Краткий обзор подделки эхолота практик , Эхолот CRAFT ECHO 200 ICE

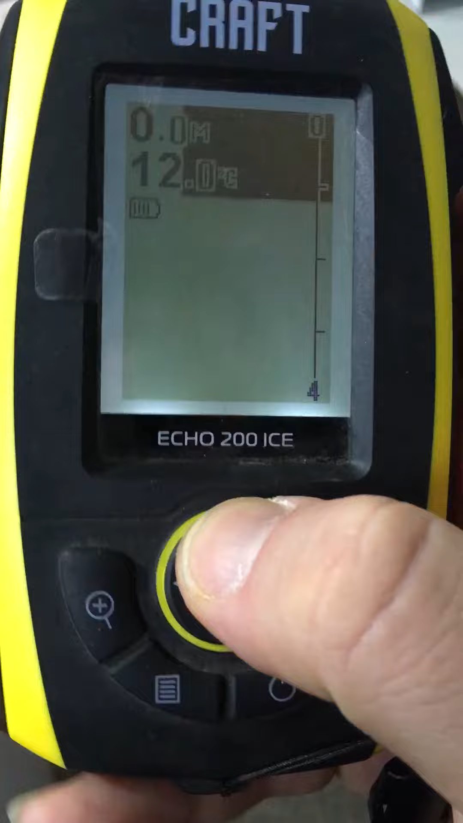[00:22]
On screen: depth 0.0 m, water 12.0°C
режимов нету в нем короче да вот
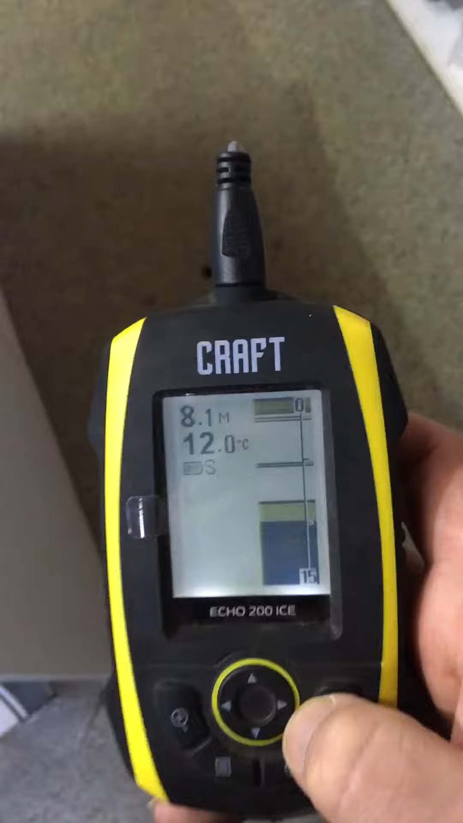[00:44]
On screen: depth 8.1 m, water 12.0°C
она пол не отстреливается равно экран